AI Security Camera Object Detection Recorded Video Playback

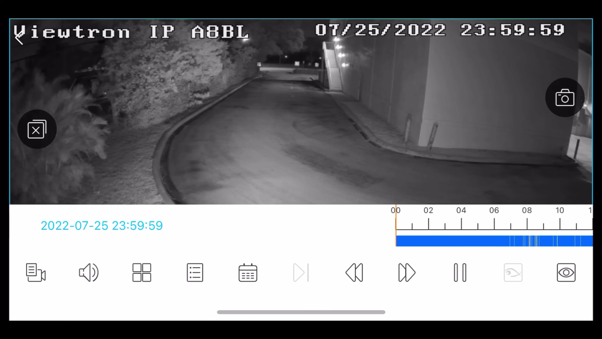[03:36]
That brings up a similar timeline scrubber like you saw directly on the NVR and I'm